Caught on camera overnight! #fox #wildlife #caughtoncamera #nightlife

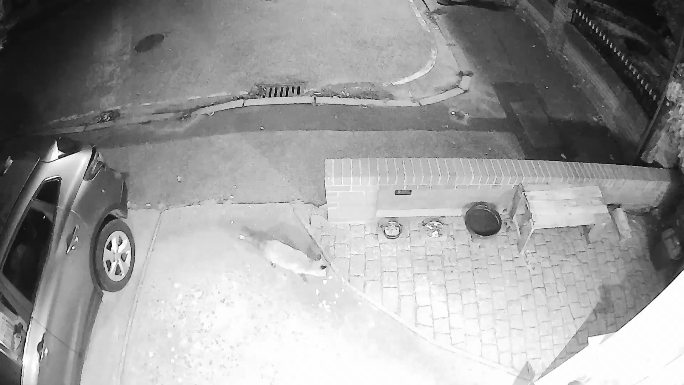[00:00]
This footage is from the camera at the top when Chip came over and I was giving her some of her food. She's a happy little thing just munching away on her chicken and sausage and jam sandwich that she had that night or last night. She then runs out into the road and stays out there for a little while before she disappears.
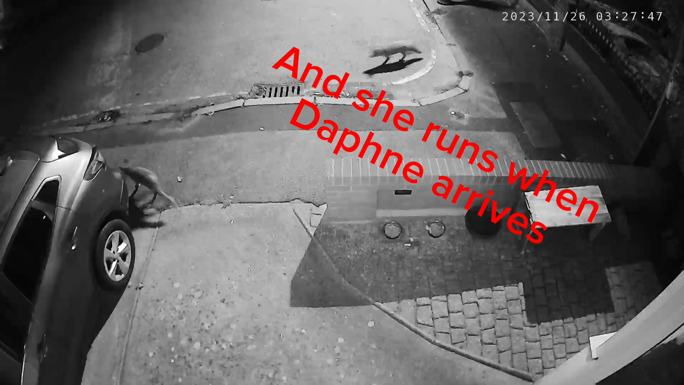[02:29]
Until Daphne arrives and then Chip scarpers with Daphne in hot pursuit.
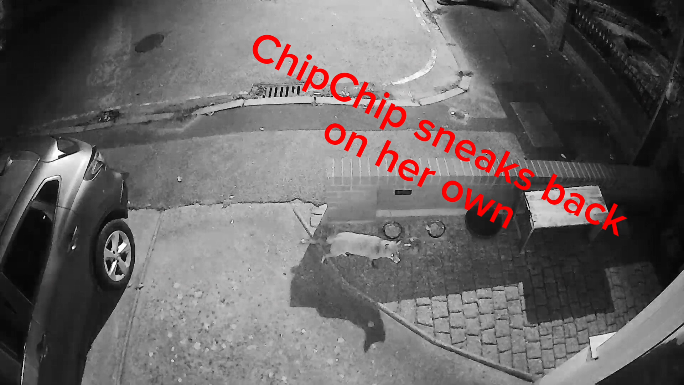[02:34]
ChipChip sneaks back on her own so she can eat in peace.
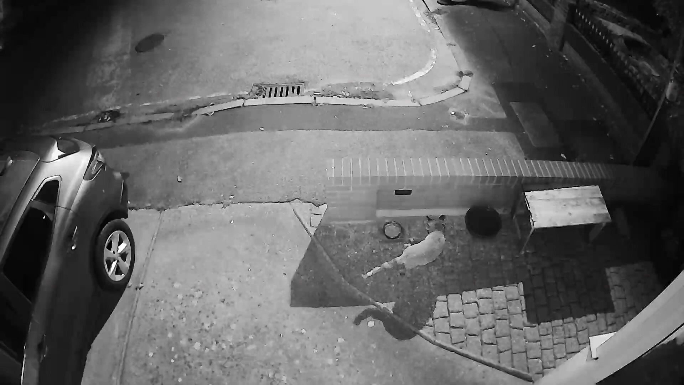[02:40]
And then she takes a piece of the chicken and off she goes with the chicken. Roughly half an hour later, ChipChip returns again. Grabs some of the food. And off she goes.
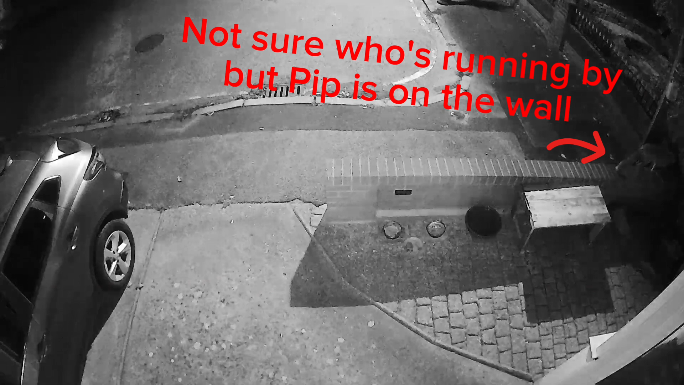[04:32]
Right, Pip is to the right hand side on the wall and one of the others is running past, but I'm not quite able to see who it is.
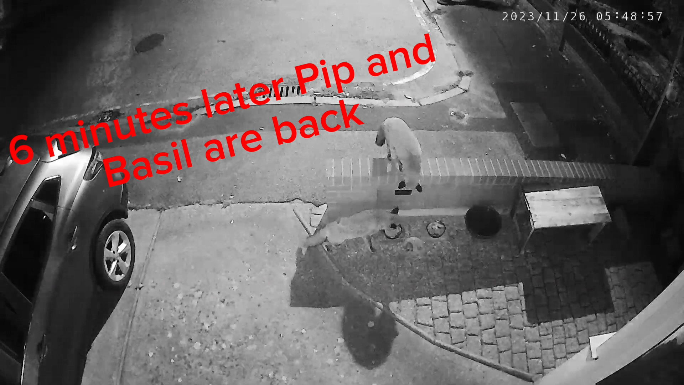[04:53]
And 6 minutes later, Pip is back on the wall and Basil is underneath eating. So it's nice to see the two of those together again.
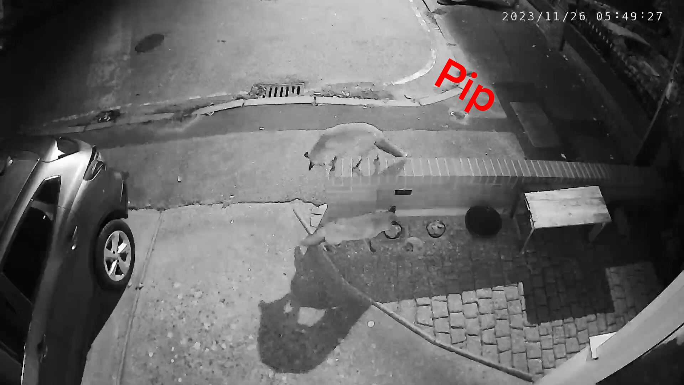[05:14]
Pip, I think, is getting a little impatient, waiting for Basil to finish so that he can dive into the bowl, and then he just gets fed up and off he goes, leaving Basil to eat in peace. It's just so lovely having this camera and seeing them turn up throughout the night and exactly what they get up to.